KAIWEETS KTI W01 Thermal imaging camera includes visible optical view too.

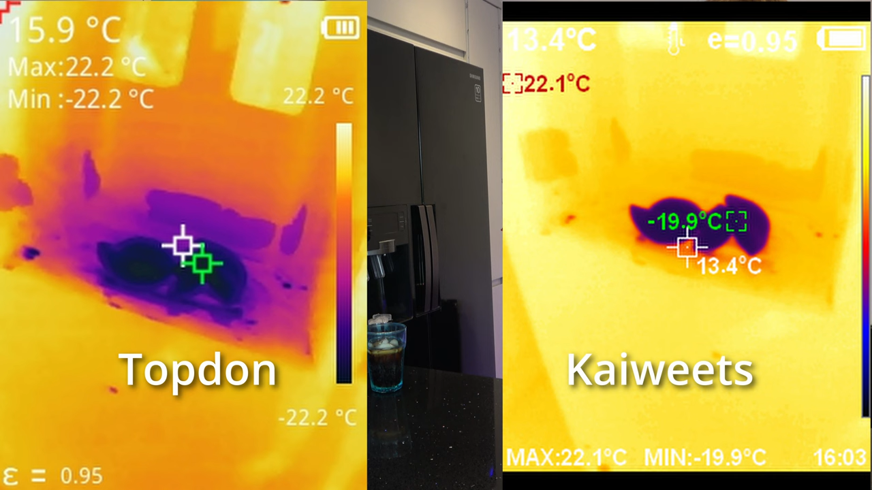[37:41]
On screen: scale top 22.2°C, scale bottom -22.2°C
it instead you can only really see the ice cubes themselves being cold and the surrounding area doesn't seem to be affected much so i think what's going on there is it's something to do with the